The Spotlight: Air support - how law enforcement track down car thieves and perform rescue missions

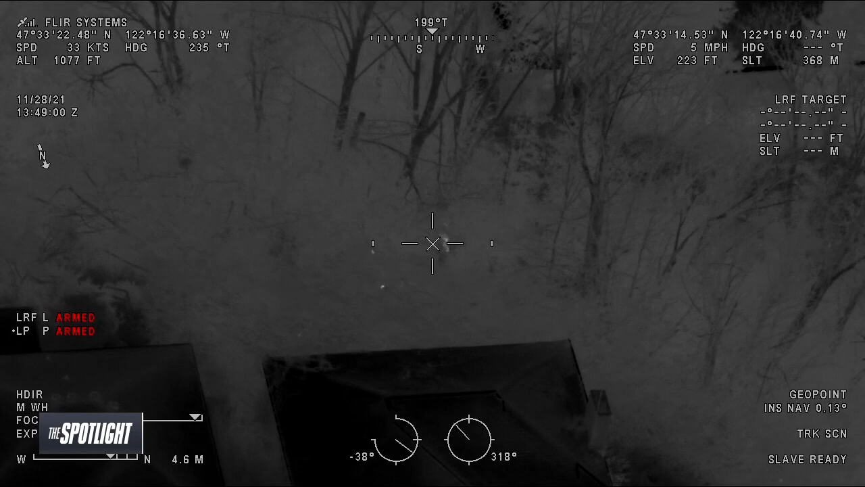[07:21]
We can see them on the back porch walking around with an assault rifle. We're able to find them at a remove and keep an eye on them so that folks on the ground can come up with a good plan to find this person. The alternative is we have deputies or officers wandering through the woods with a flashlight and a gun.
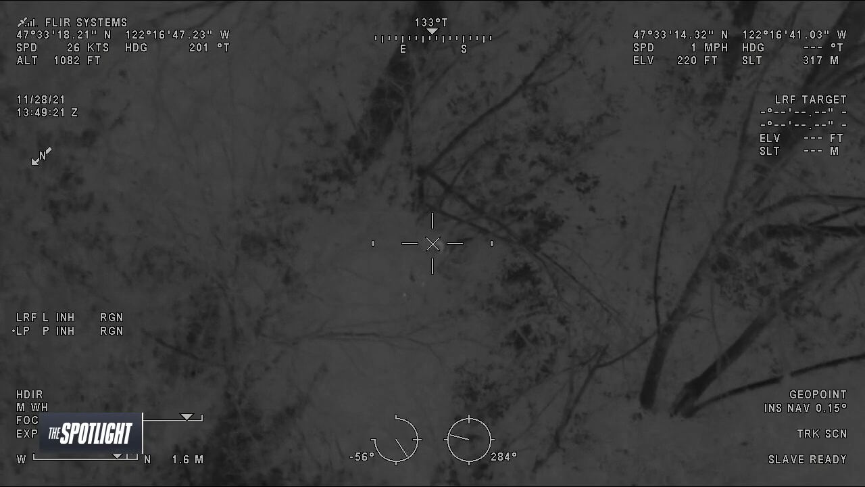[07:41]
And when those two people meet, whatever's going to happen is going to happen.
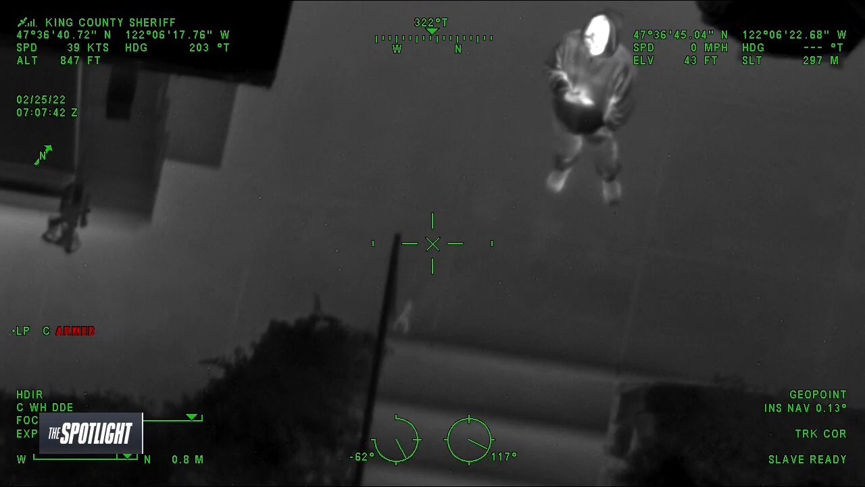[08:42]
The one in Bellevue where we had an armed suspect at the back of a house, and he was armed with a rifle and a pistol. I think the pistol was later determined to be a BB gun, but nobody on the ground would have known that anyway.
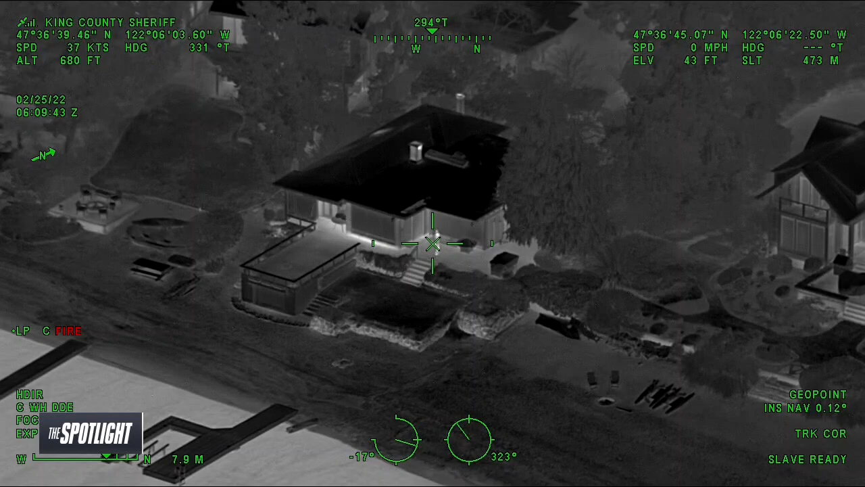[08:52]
So I was flying, Tony was the one who called everything out and was able to create a safer environment for these guys. And again, that's what I was talking about, where we made it safer for the suspect and for the officers on the ground.
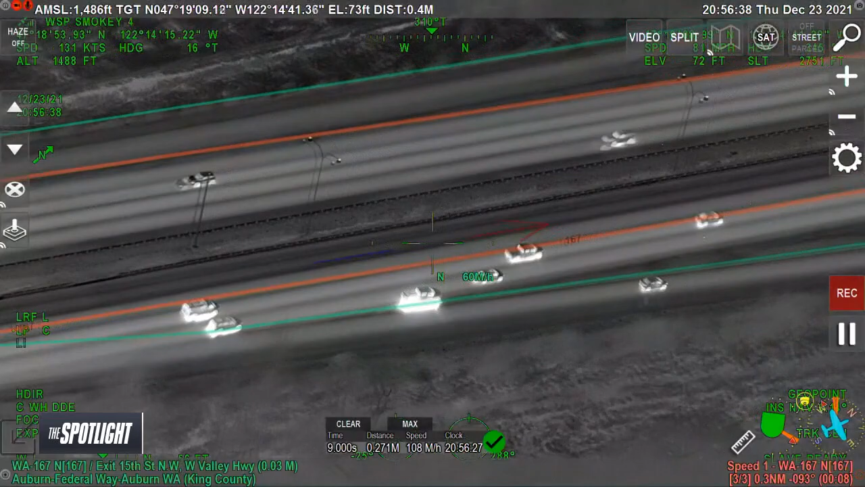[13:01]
Yeah, he's exiting into 15th Street Northwest.